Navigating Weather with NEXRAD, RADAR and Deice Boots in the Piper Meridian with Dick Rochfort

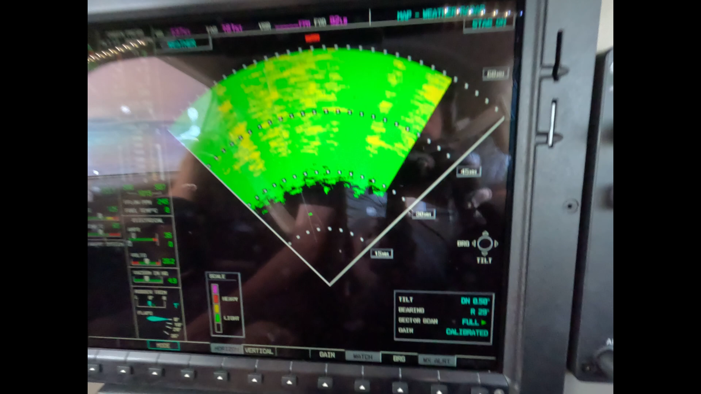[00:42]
We're out to 60 miles, so that event should be coming into this area here kind of any minute now, but so far no soap. That's all ground, and I know what you're thinking.
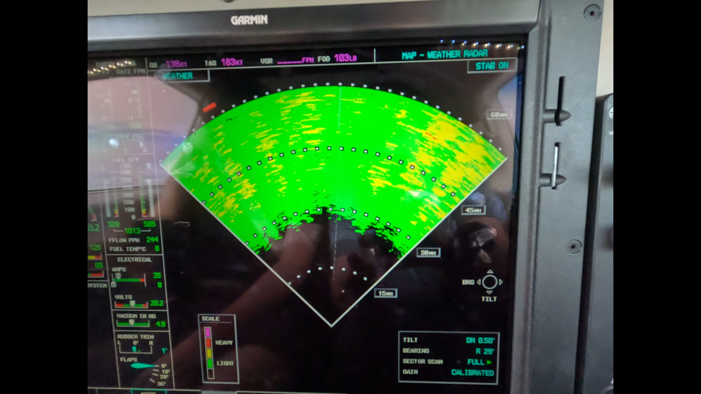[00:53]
Well, that might be something you know, but that's not something I know. Okay, let's turn on the bearing pointer. Let's use the slew stick here.
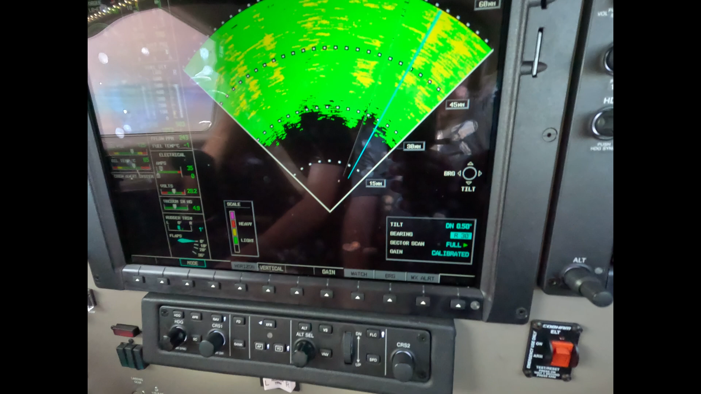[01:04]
Cover that which we think is weather or we're concerned about like that.
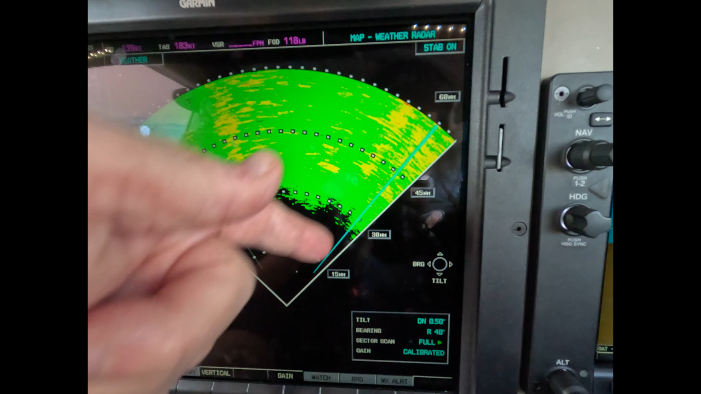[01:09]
Go to the vertical profile. The vertical profile will tell you clearly it either has moisture in it or it doesn't,
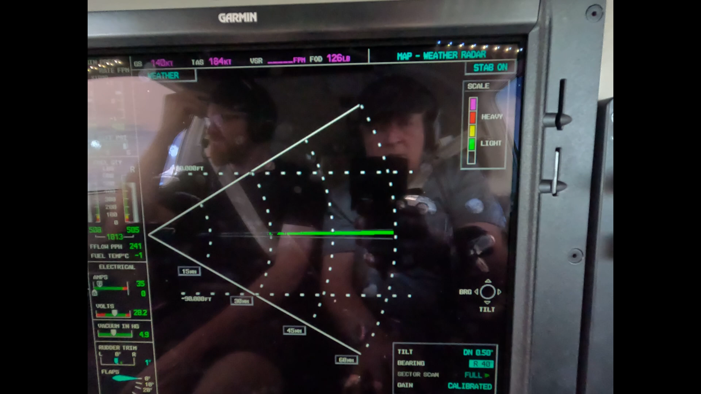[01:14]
and it's because the top is either
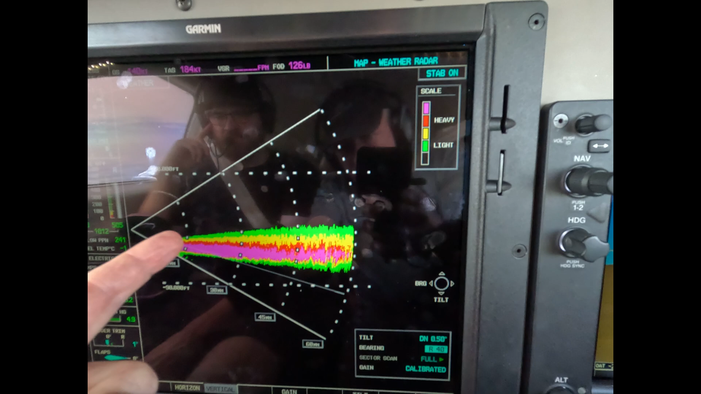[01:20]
asymmetrical or it's symmetrical with the bottom.
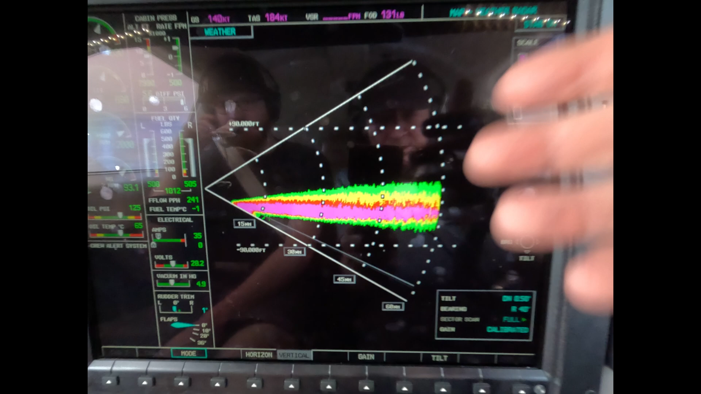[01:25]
In this case, it's symmetrical with the bottom, so there's no water within 60 miles of our aircraft.
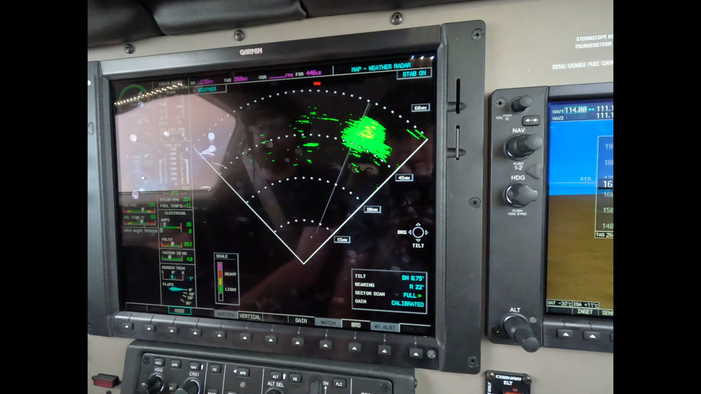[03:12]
Let's paint down so we get grounded here, and see this, we've been watching this, it's been moving in. Let's put the bearing pointer over it.
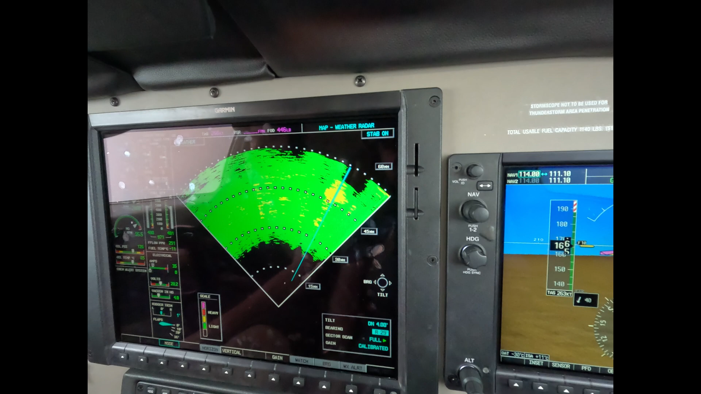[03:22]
Let's go to the vertical profile and use the tactical tool. Remember, for Echo Bravo, Pentax, Everest Center, 133.905.
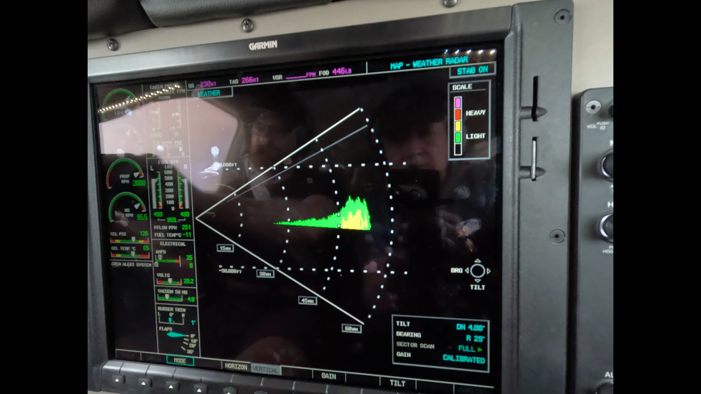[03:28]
3395, for Echo Bravo.
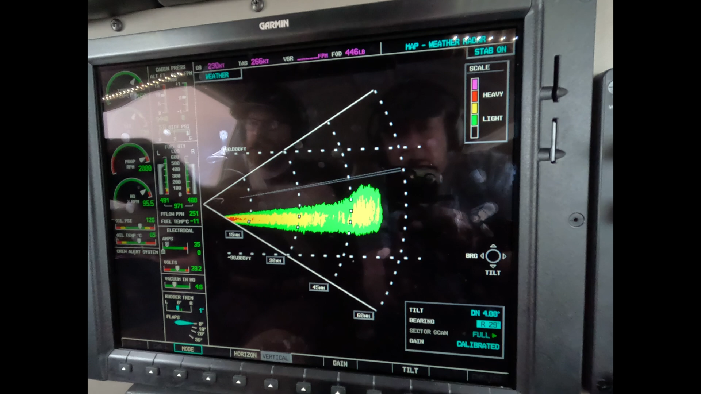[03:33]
And sure enough, this is asymmetrical top to bottom, so that is in deep water. It's 29 degrees right, and we're actually tracking 5 degrees to the left.